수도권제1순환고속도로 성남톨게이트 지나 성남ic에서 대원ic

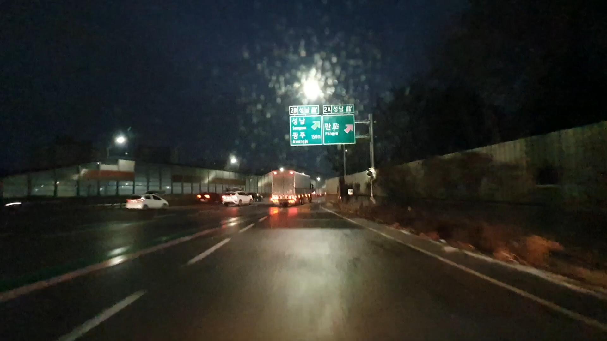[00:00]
성남 톨게이트 통과해서 성남 IC 쪽으로 달리고 있습니다. 여기 가면 오른쪽으로 가면 이제 판교고요. 이제 왼쪽으로 가면 이제 성남 모란시장이죠. 왼쪽이 모란시장 광주 쪽으로 갈 예정입니다.
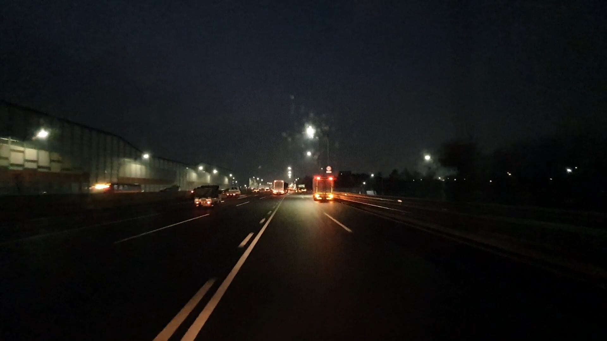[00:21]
예, 지금 여기 도로가 여기서 꺾이잖아요. 요 밑에가 이제 왼쪽에 성남 모란시장입니다.
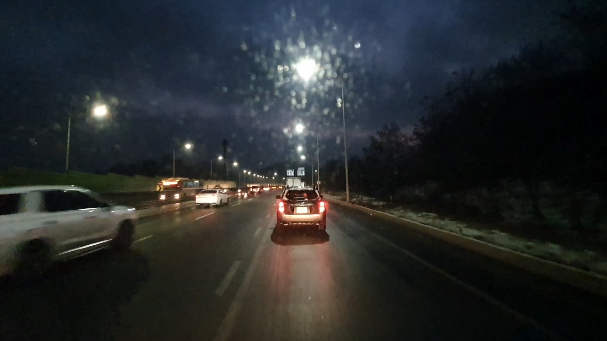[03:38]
안 되는데 왜 안 막히는 시간에 왜 막히는지 모르겠네요. 여기 이제 대원 IC입니다.